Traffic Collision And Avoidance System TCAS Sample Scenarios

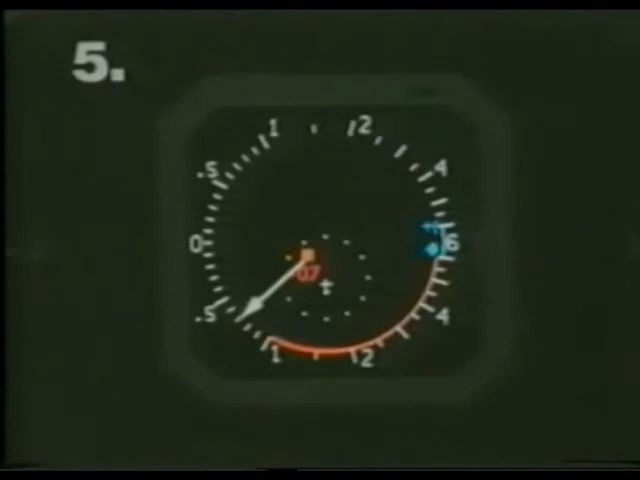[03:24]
Monitor vertical speed Monitor vertical speed Monitor vertical speed Clear of conflict
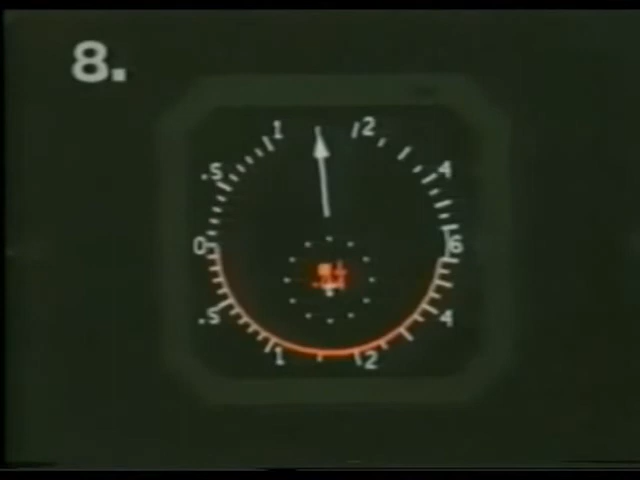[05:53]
Monitor vertical speed. Monitor vertical speed. Clear of conflict.